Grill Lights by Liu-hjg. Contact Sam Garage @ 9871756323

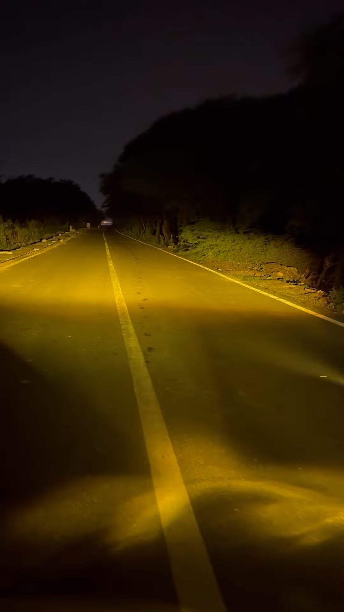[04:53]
see the projection level is amazing ये छोटी सी light ये जपर्दस परफॉरमेंस दे रही है कि कुछ और extra लगा नहीं जोरती नहीं है now next is the white and white में आपको projection
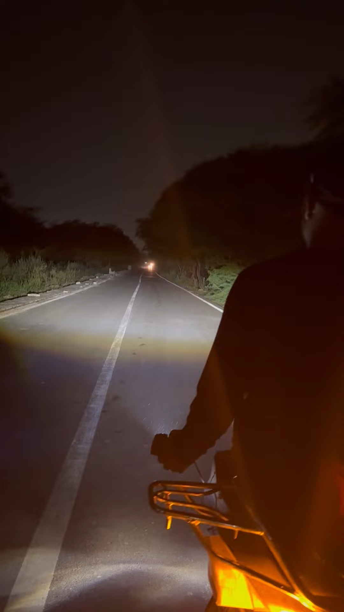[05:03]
मेलेगा कुछ ऐसा and you can see headlight ना भी on करें तो कोई फरक नहीं पड़ेगा
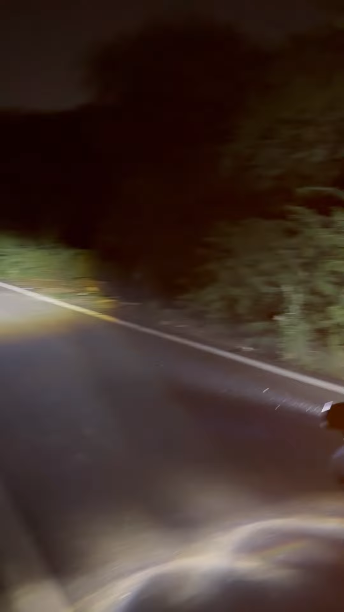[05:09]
and let me show you this is the only power of this light only कोई और extra lights on नहीं है and this is the kind of power जो कि आपको white में मिलेगी you can see the low beam and the high beam perfectly working now the next mode is yellow plus white so ये yellow plus white में है ये भी mode इसी में ही आता है because में बैलेस्टर अलड़ी लगा हुआ है so अगर आपको इस light को लेना है you know what to do simply contact samgarage at 9871756323 मैं आपसे मिलूँगा next vlog में thank you so much